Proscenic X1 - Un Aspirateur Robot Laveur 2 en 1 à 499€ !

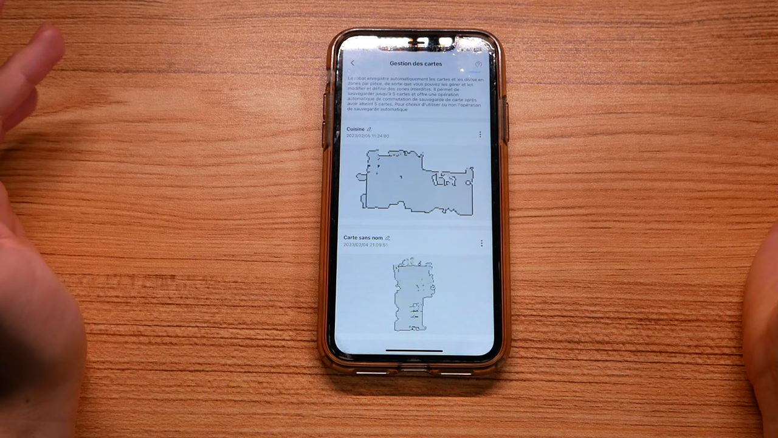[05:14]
interprété et on pourra aussi paramétrer et planifier des aspirations et des sessions de
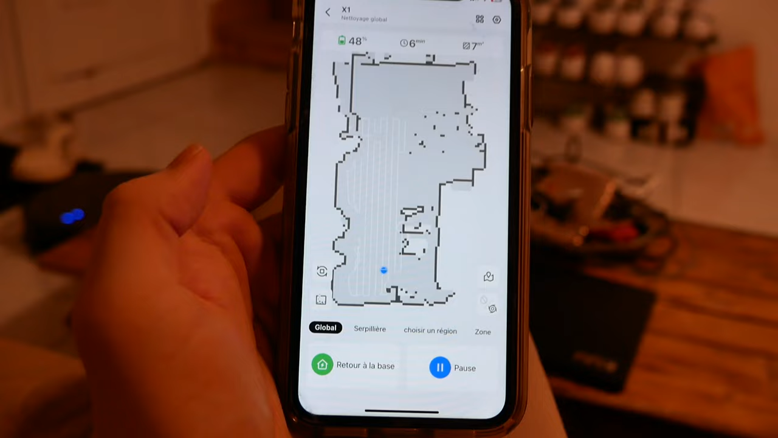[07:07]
tentant donc c'est ce que j'ai fait et j'ai pu remarquer qu'il y avait un mapping très
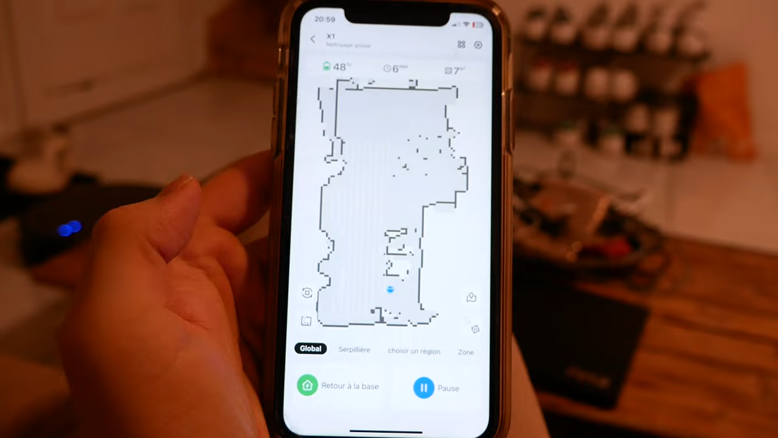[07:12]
intelligent je vais vous en parler juste après qui a pu analyser toute la pièce où est-ce que se déplacer l'appareil très facilement et très rapidement pour ensuite